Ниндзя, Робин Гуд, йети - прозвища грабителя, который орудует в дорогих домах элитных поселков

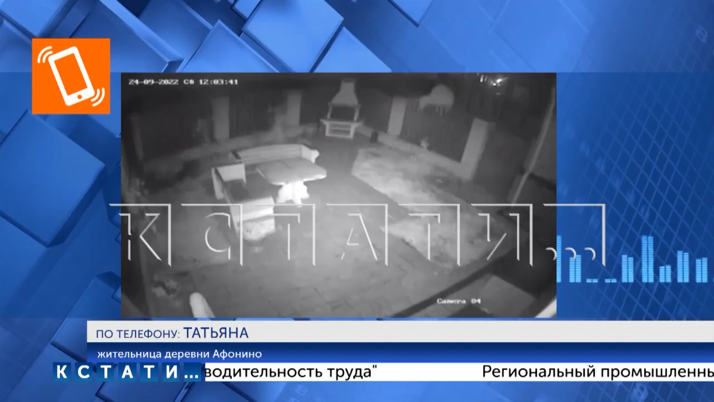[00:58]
Ходит вот такое чудо по домам ночью. Сначала заходил просто посмотреть, что, где, как. Сначала ничего не брал, а потом стал заходить уже и вот то, что берет. Был у нас тут, ходил где-то тут по камерам, вот здесь вот проходил вниз.